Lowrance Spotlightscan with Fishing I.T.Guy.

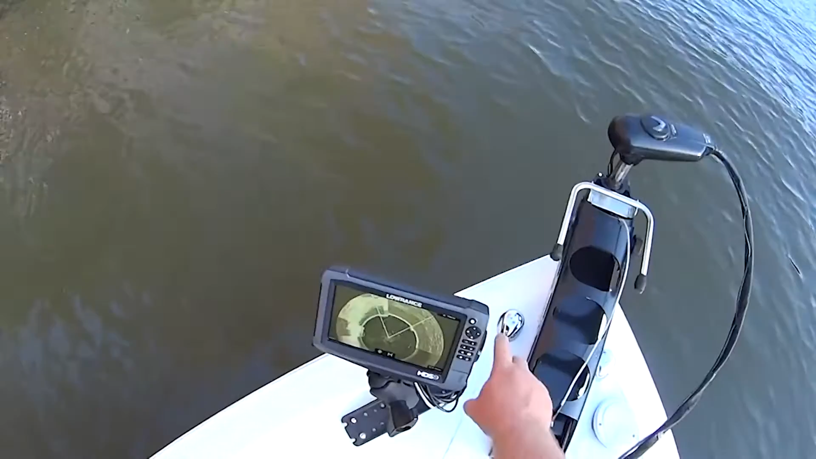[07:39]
So if I turn my data overlay on and show you what's up, edit overlay, get rid of that, save.
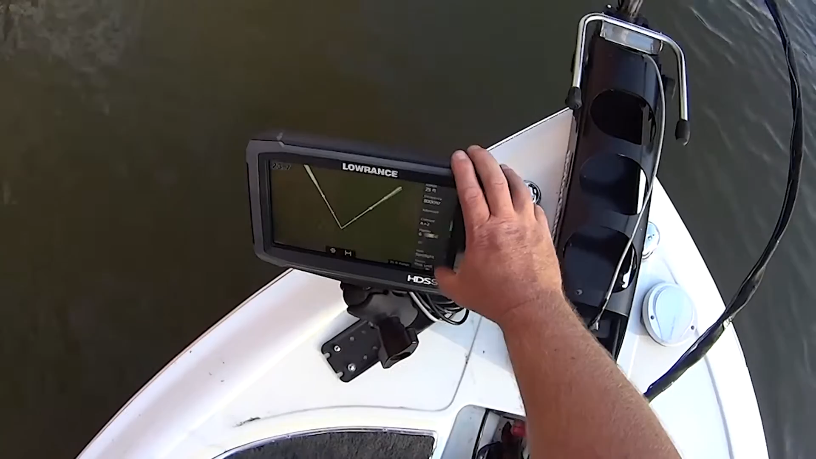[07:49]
So you can see them in 25 foot of water here.
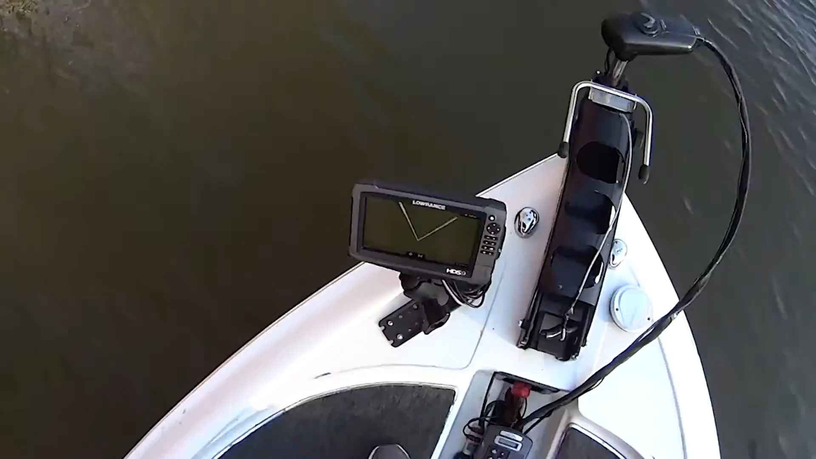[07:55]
So when I scan this, the expectation is that you're going to see something really cool. Well, you know what?
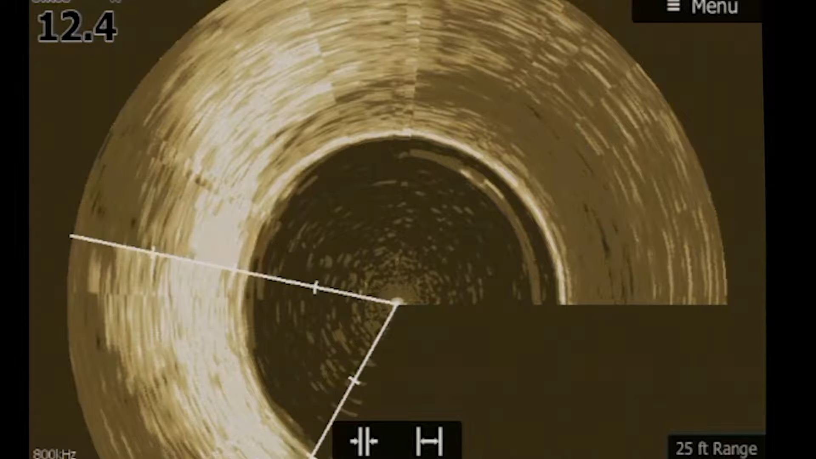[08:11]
When it drops off that fast, you're not going to see much of anything cool except for what's directly below the boat and in the water column. In this case, there's a lot of fish. And right there is a stump or a fish over. Actually, it looks like multiple fish over the bottom.
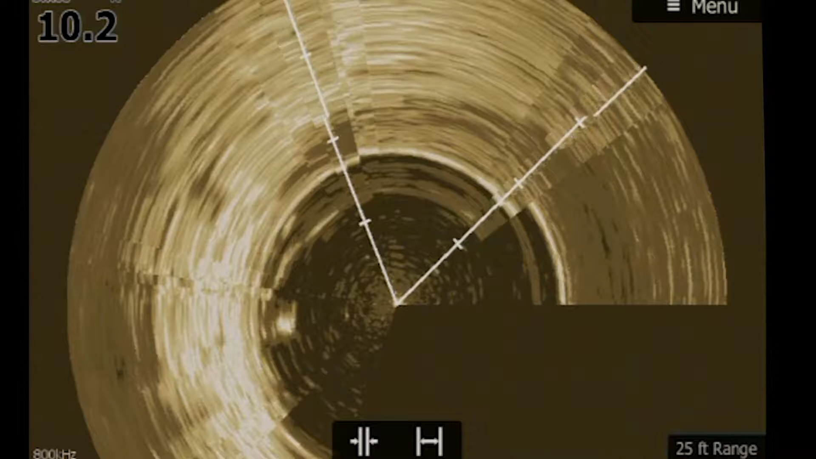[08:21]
So if I'm curious or I want to know, I can always do this. I can take and do a side-by-side
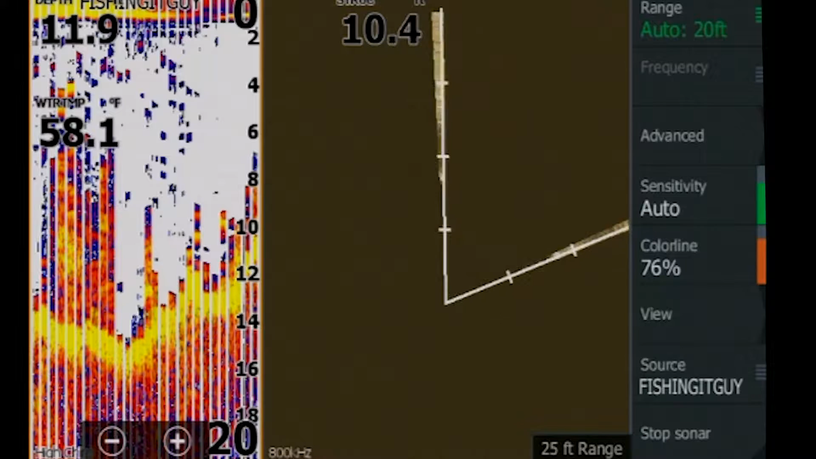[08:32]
On screen: water 58.1°F
and clear this unit.
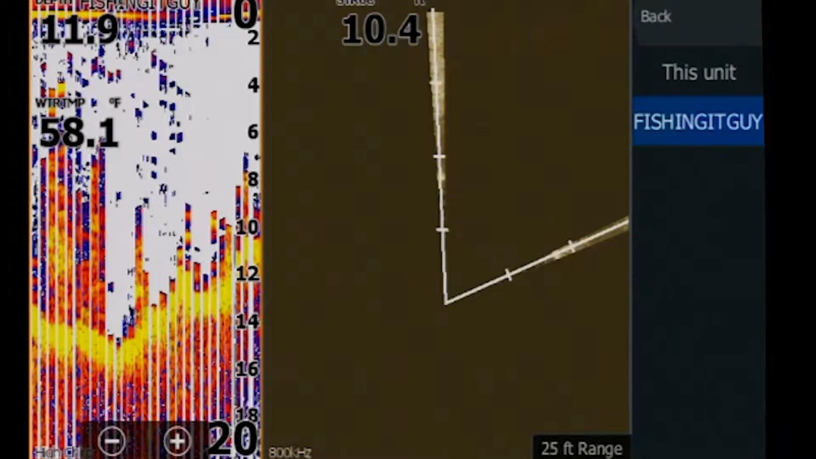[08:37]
On screen: water 58.1°F
I'm going to switch over to medium chirp.
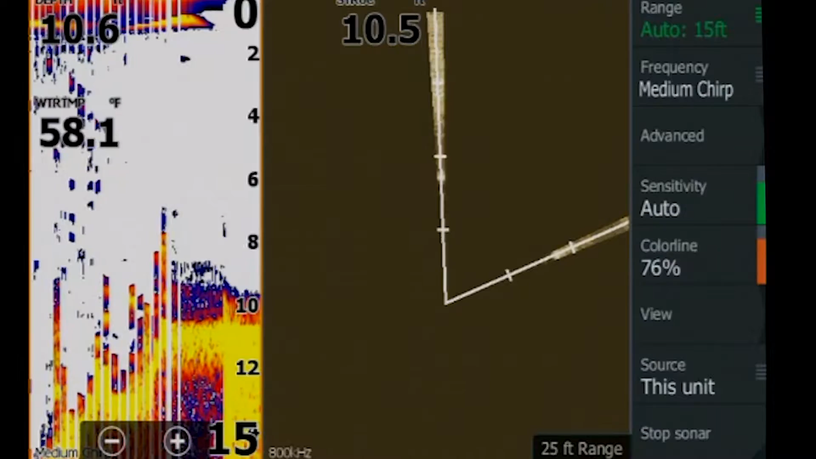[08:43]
On screen: water 58.1°F
And then I can see my fish with chirp as well as with Spotlightscan.
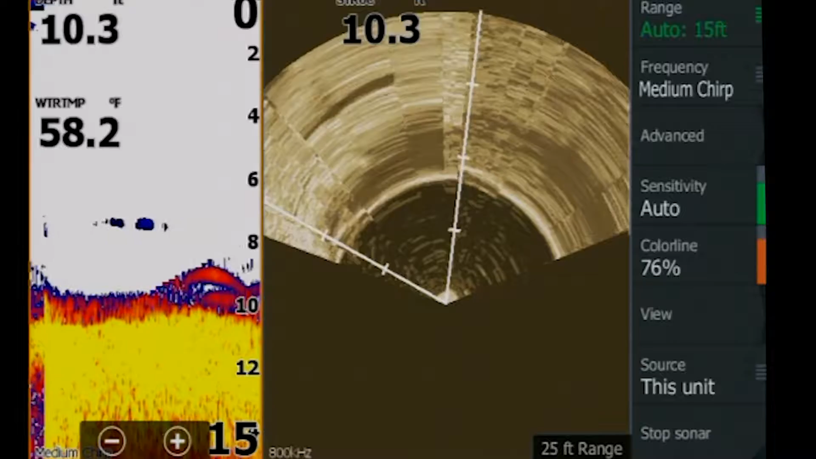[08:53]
On screen: water 58.2°F
So right to the left of me is the end of that tree.
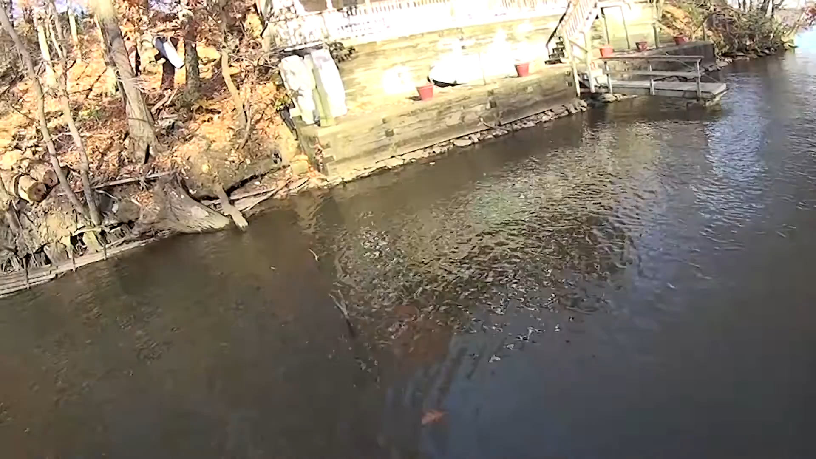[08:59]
And there it is on a Spotlightscan. And there it is. And sonar, medium chirp.
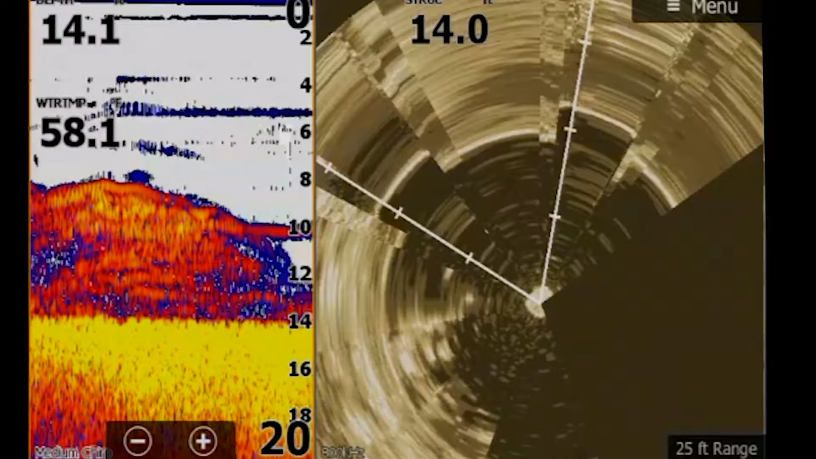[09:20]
So with my trolling motor, I don't have a stabilizer that keeps it from spinning, which stinks. If you're going to use Spotlightscan and the motor guide or any trolling motor, apparently on the market there's a little device that you can stick in there to keep it from spinning around. I highly recommend that.
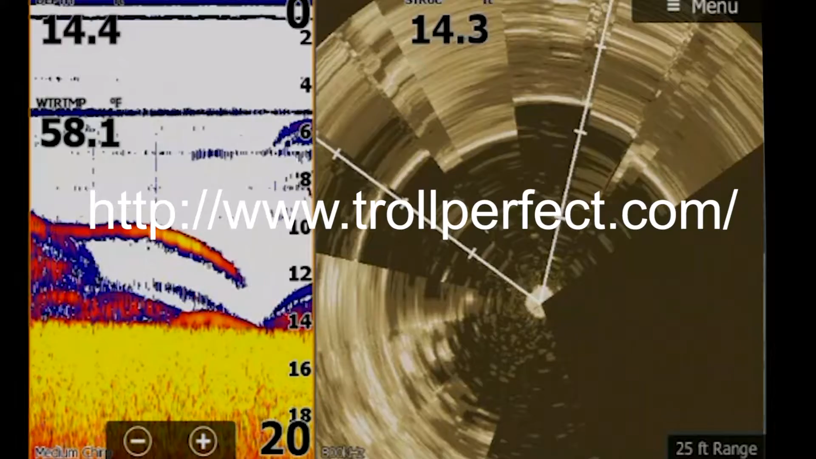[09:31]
On screen: water 58.1°F
One, the Spotlightscan seems to draw a pretty good image when it's left alone. It seems to draw a worse image when you mess with it a lot. So, and that's because it's shooting out a signal and waiting for it to come back, and then it's drawing its image based on the signal. So, you know, like right now, I want to redraw the signal.
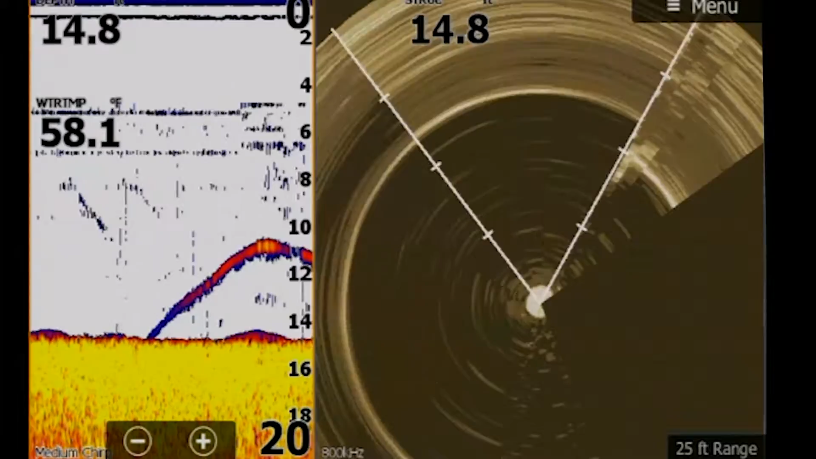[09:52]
On screen: water 58.1°F
I got the stick right in front of me.